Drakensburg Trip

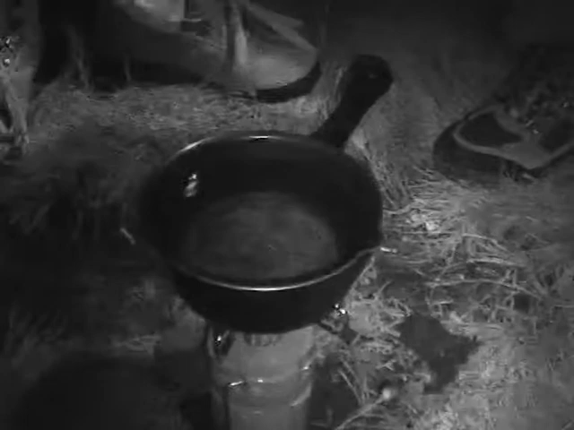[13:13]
It is pitch black. I'm using the infrared because it is absolutely pitch black because we are in a cloud.
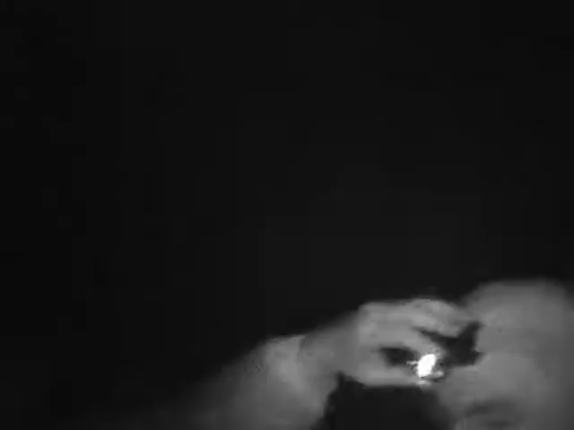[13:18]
And it's really funky. I mean, you can't see anything beyond this run. He doesn't know.
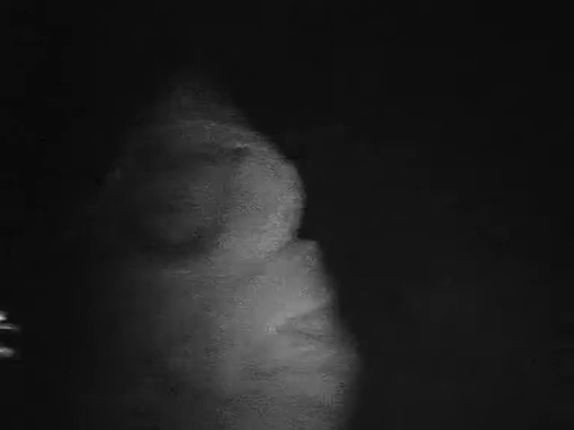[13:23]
There's Frank's. Is it towards me? It is towards you.
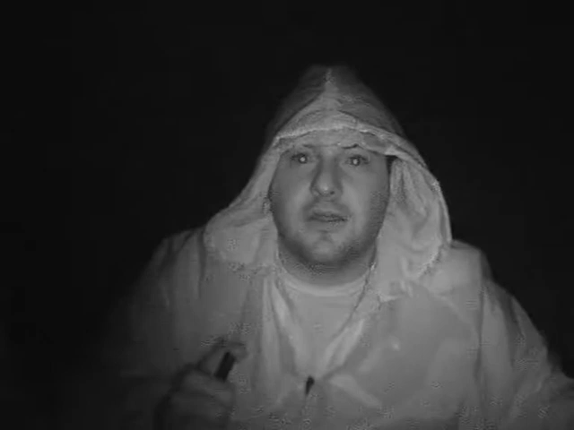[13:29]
Like the LCD. Oh, the LCD, there. Oh, wow. You can see me.
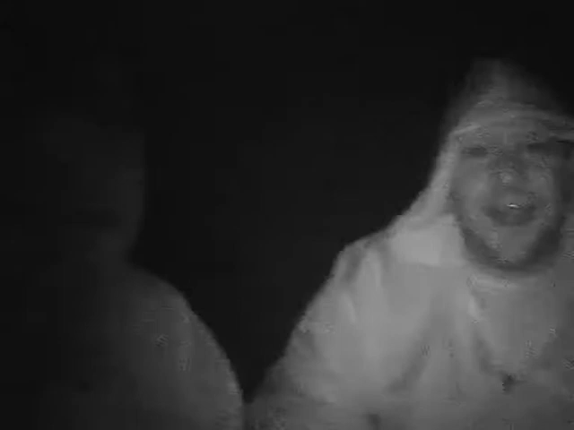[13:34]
I can see me seeing you. Oh my god, you're gonna look like. By the way, this is recording, you no morons.
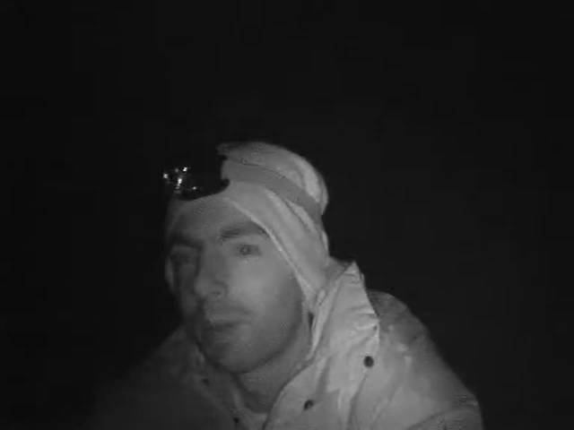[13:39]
I can see me!
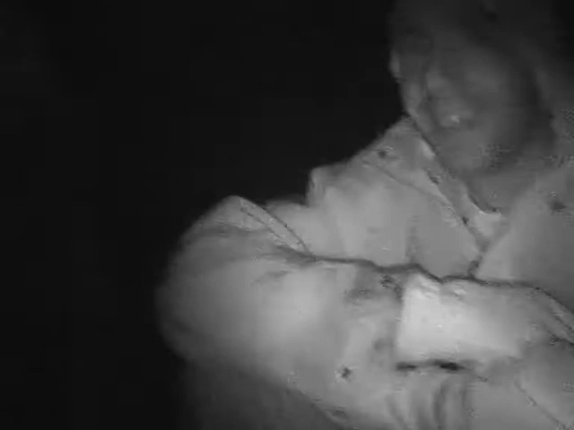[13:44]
Yes, Frank. Oh, jeez, Nix, your eyes are freaky.
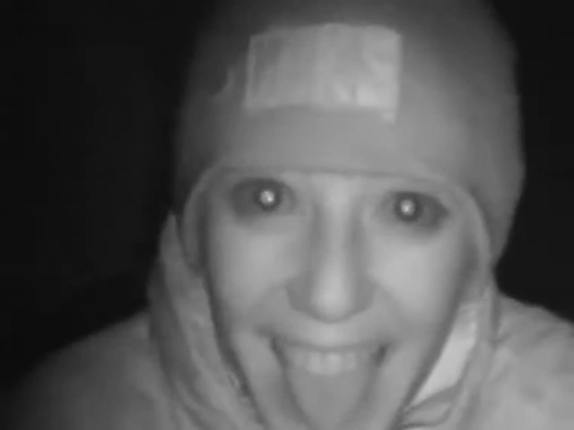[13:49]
They're like black. Oh, wow. You look so scary. This is so like Blair Witch-ish. Should we run around, Trip? Or like just like. Yeah, you won't be able to see anything. I'm actually almost getting the Blair Witching. My nose is dripping a bit. Okay.
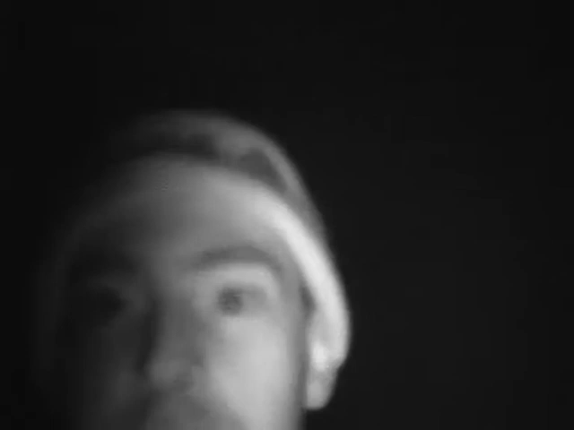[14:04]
I'm going to shine on me, see what I look like. Oh, I would also look like a freak.
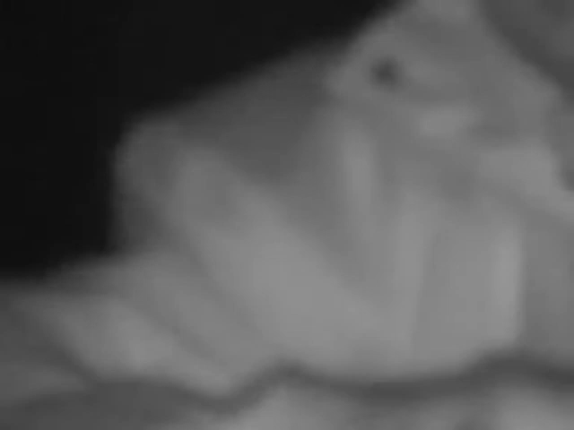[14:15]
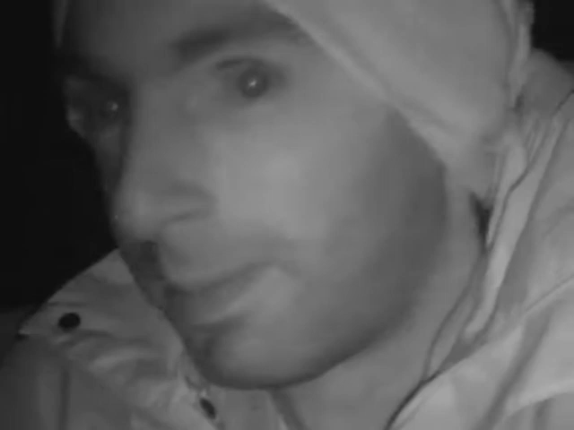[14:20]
Wait, that was on, that's two. Zoom out. There's three, zoom five, out, six. Zoom out, there we go. Oh, let me get a photo.